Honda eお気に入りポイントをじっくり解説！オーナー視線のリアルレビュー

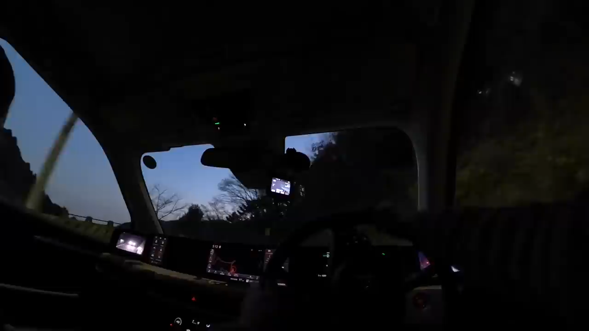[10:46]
おぉ180度カーブですクインクイン曲がりまーすす